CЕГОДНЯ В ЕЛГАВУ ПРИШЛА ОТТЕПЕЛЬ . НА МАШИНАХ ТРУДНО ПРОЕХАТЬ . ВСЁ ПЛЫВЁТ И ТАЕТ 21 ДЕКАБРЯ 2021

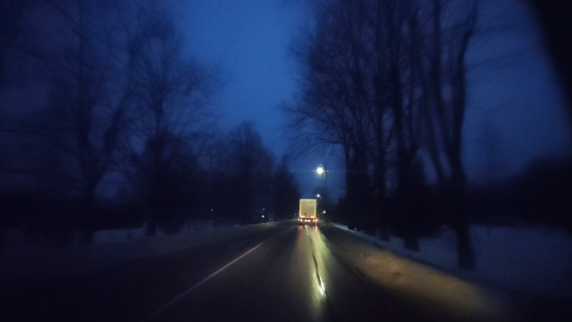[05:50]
Но зато вода на брусчатке стоит Потому что промерзла земля Также ей под брусчаткой промерзло все Но морозы-то стояли долго Вот проезжаю я Бывший девятый магазин Как раз сейчас топ Хороший магазинчик, да Этот перекресток Прямо на Баллаже идет Так,